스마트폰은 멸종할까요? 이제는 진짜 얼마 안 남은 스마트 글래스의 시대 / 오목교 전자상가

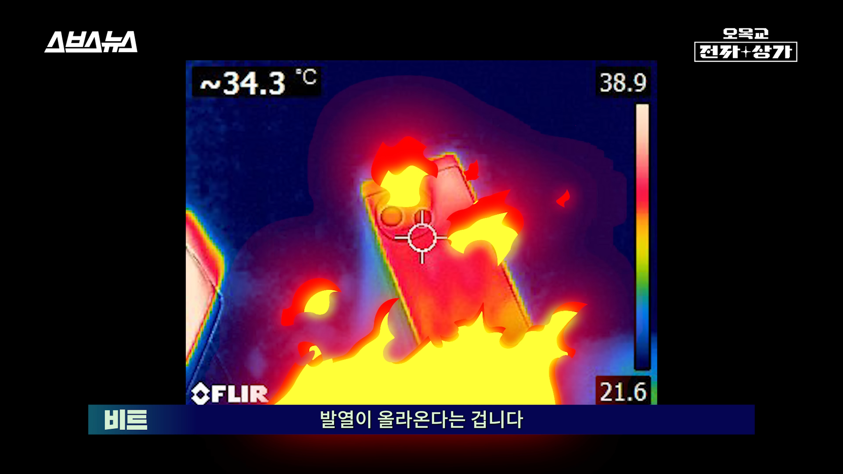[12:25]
On screen: spot 34.3°C
겁니다 물론 글래스 자체에서도 발열이 올라오긴 하는데 주요 발열점이 되는 안경 다리 부분이 지금 이렇게 보이시면